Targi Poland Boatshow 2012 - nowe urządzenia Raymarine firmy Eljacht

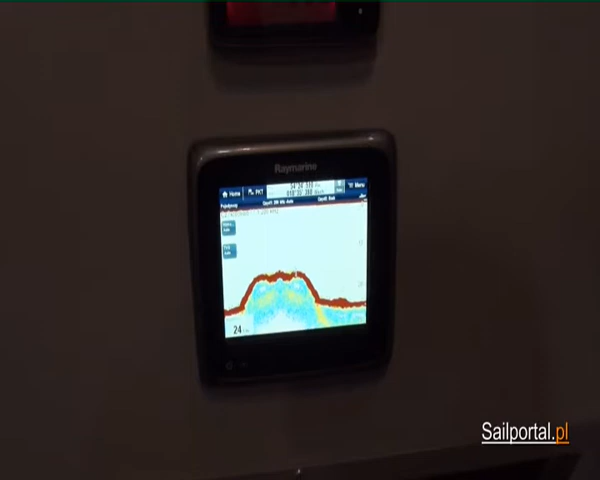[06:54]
Tak jest. Wskaźnik kompatybilny jest również z radarem.
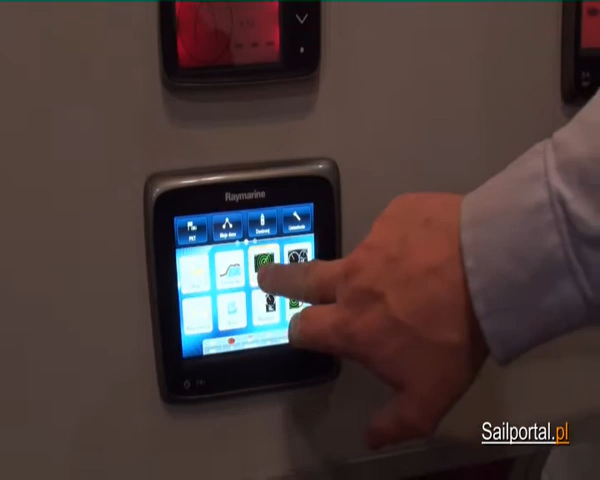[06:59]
Możemy do niego podłączyć czy to radar cyfrowy, czy cyfrowy HD.
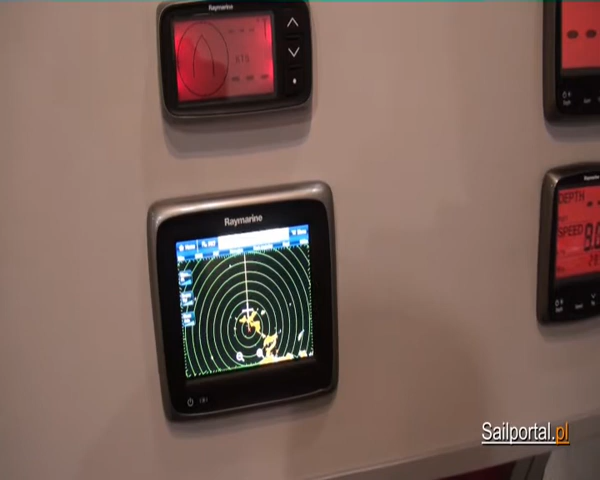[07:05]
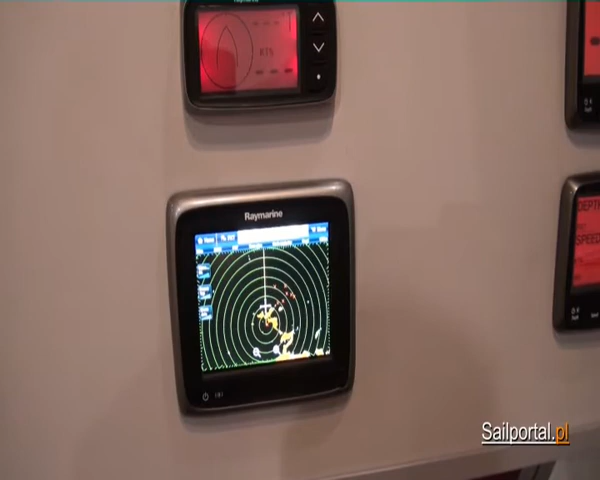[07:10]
Tutaj też ważne dla naszych polskich klientów jest to, że urządzenie ma menu w języku polskim.
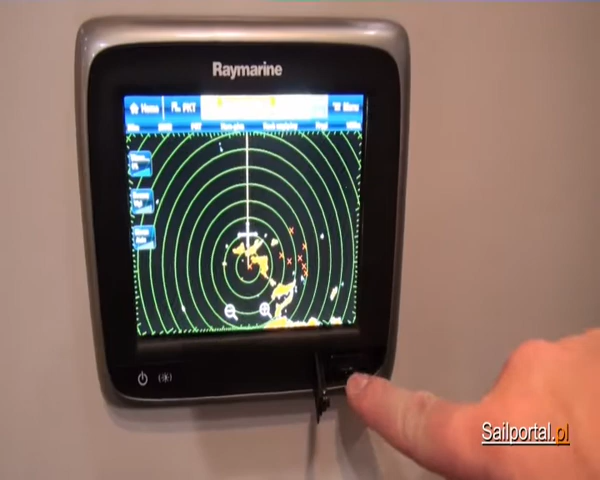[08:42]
Ewentualnie urządzenie występuje również w wersji z
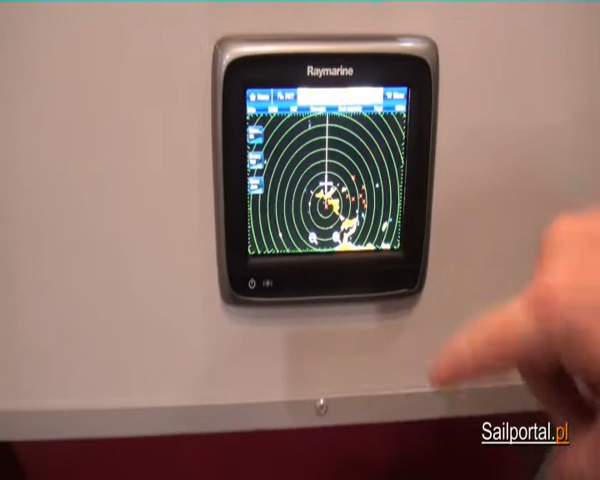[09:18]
urządzenie jest bardzo kompaktowe, ekran jest
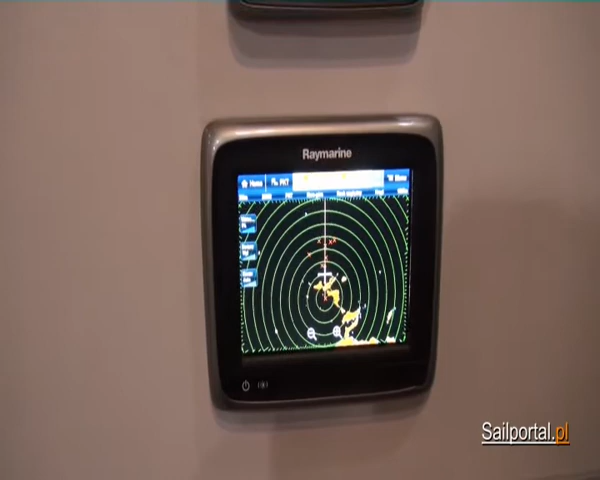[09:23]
posiada 5-7 cala, pomimo tego, że urządzenie jest bardzo niewielkie.
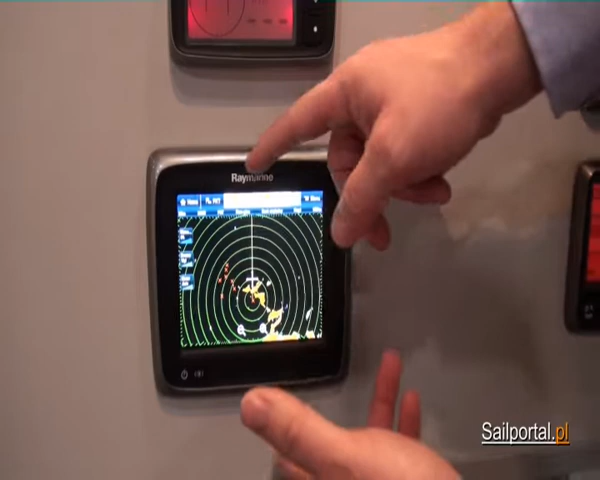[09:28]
Obsługa tego urządzenia jest tylko i wyłącznie za pomocą ekranu dotykowego poprzez intuicyjny
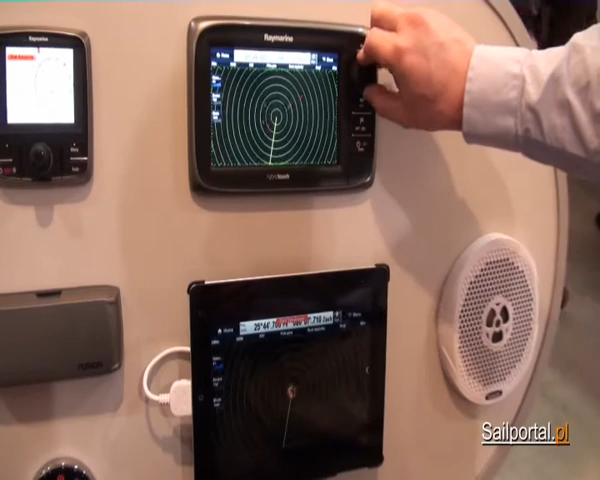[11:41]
osobnego wybierania funkcji, czy to, co jest wyświetlane na głównym urządzeniu, to zawsze będzie wyświetlane na tablecie?
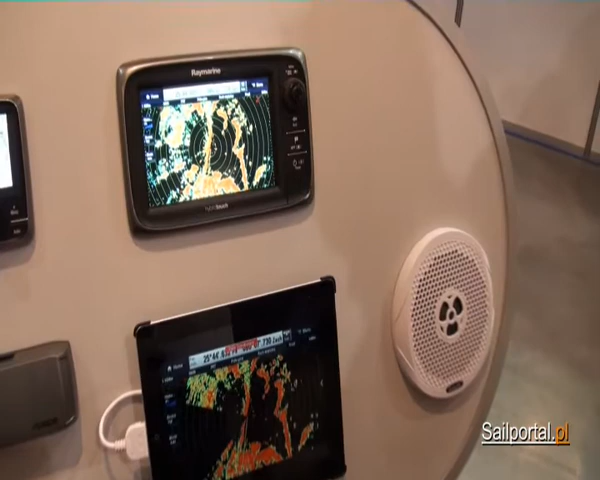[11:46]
Jest także bezpłatne oprogramowanie RayView, umożliwia jedynie podgląd tego, co jest wyświetlane na wskaźniku,
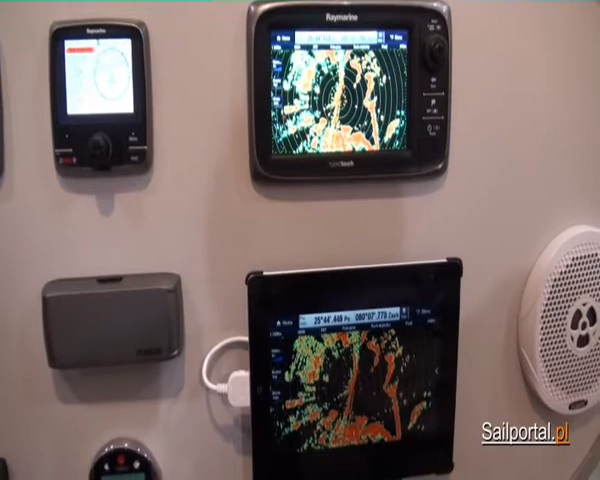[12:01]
natomiast oprogramowanie Ray Control, które również umożliwia